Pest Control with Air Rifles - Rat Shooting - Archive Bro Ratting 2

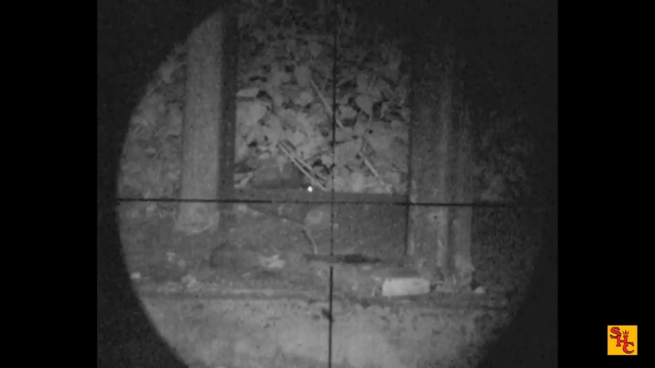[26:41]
bro sat in his car shooting out the window in between the sheds with the feed operas on the end they're just on time to feed feed in through the sides water droppers so they've got food and water in the sheds
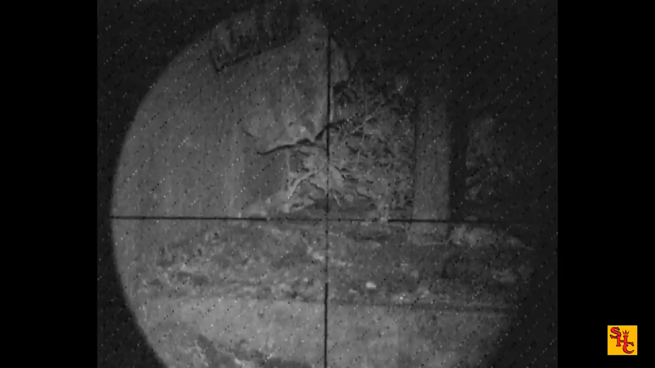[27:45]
to apologize about the video quality bro's there to shoot rats
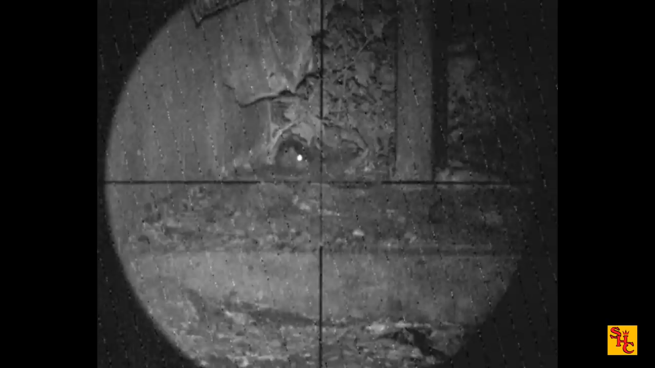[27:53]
you can see them well enough to do that
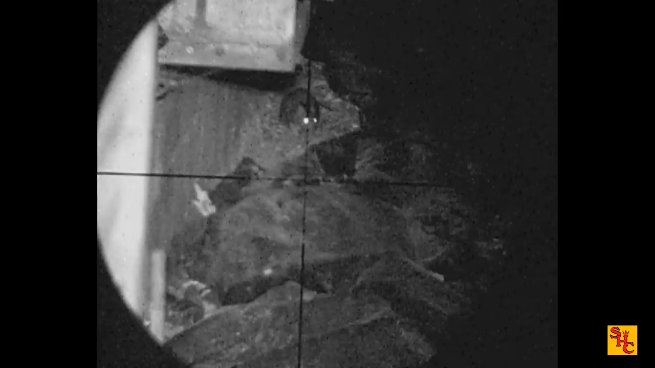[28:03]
not sure we didn't take the shot there might have been hoping to come out a bit further this will do there we go as soon as that one sat back down he knocked that one over nothing wrong with that shot
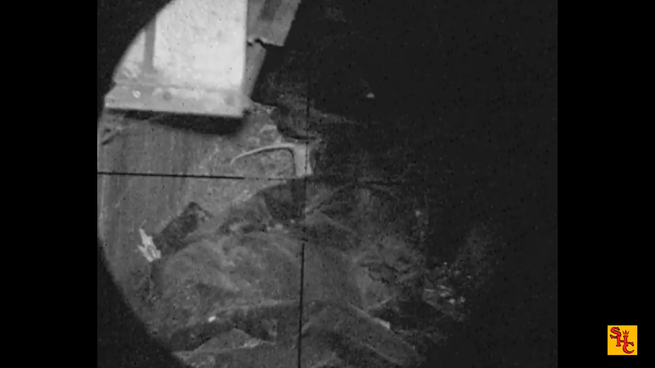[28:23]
there's a lot less targets here
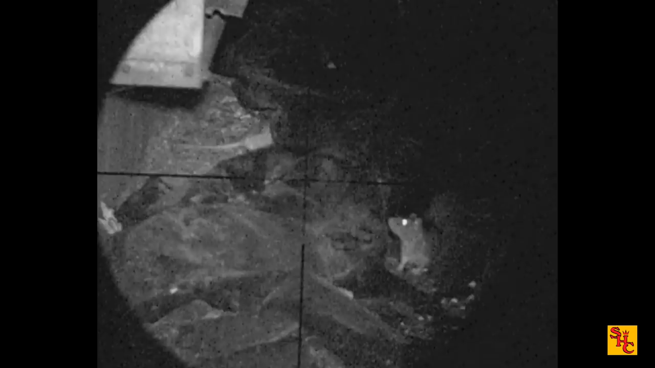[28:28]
but there are a few like i said before bro's parked up here just waiting for him to come out rather than walking around
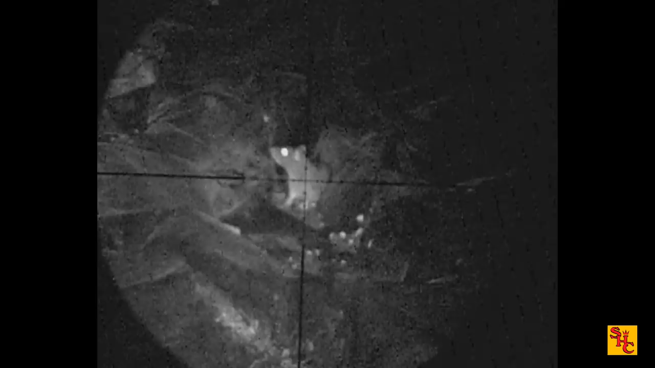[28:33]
just whatever shows itself in the aries decided to camp in there's another one